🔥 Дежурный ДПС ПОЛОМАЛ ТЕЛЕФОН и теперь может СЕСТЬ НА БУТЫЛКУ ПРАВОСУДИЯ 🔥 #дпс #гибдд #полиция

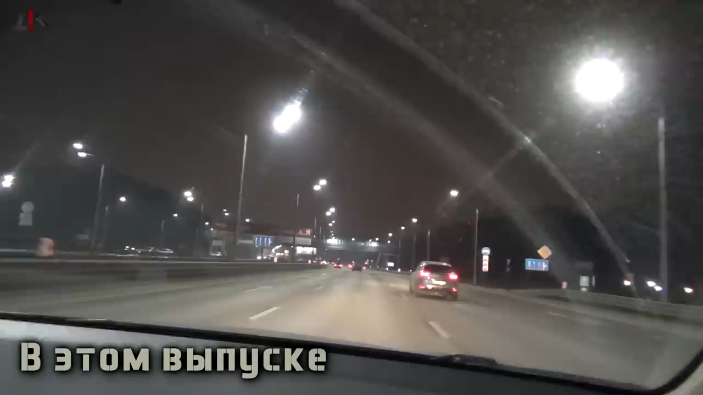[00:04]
есть подозрение проверить бы его Автомобиль Toyota Camry черного цвета, грязная, едет без света, 3-4-1 цифра
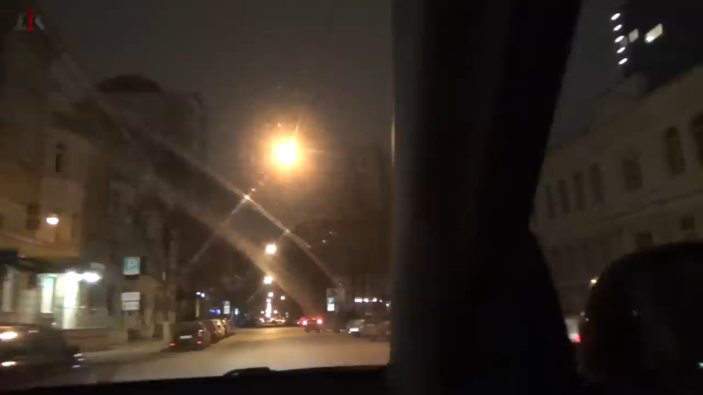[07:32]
Он останавливается Повернули перед зданием На чердаке На чердаке поворот вправо